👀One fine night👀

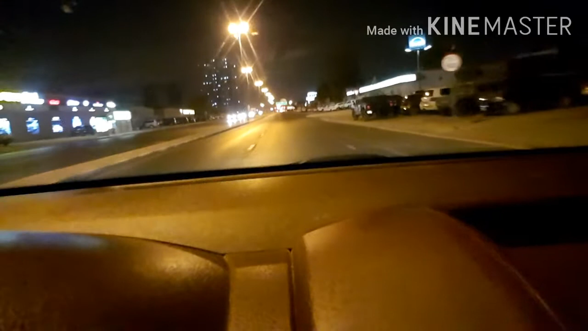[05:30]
oh diba malinis yung daan pagkagabi
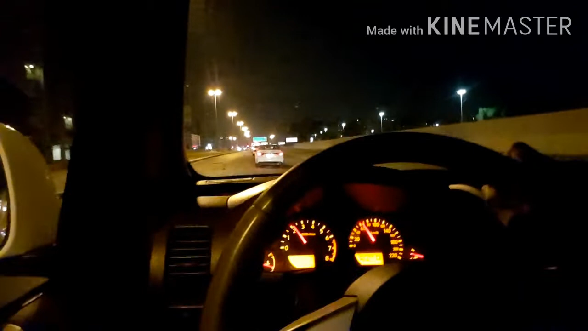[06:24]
yan yan ang mukha ng dubai paggabi sa ibang parte pag nara sa city ka naman napaka